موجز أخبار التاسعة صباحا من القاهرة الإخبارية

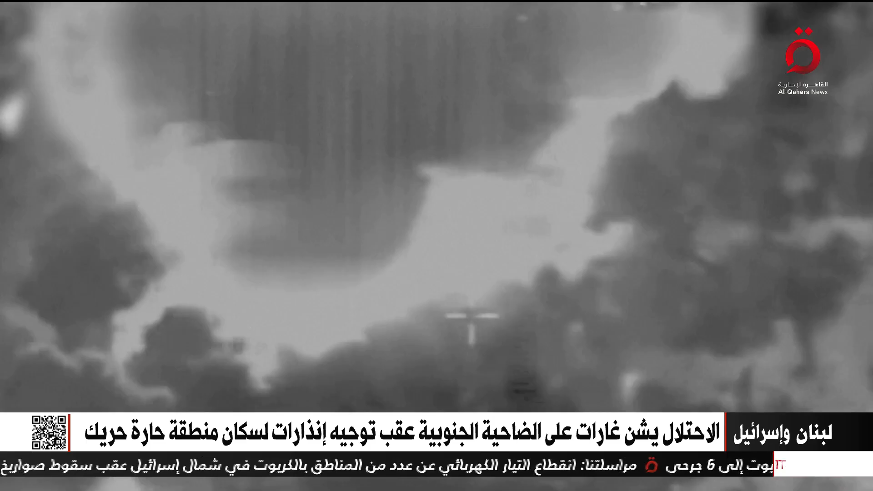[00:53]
هذه مجموعة من اللقطات مشاهدين تأتينا مباشرة من بيروت لتصاعد أعمدة الدخان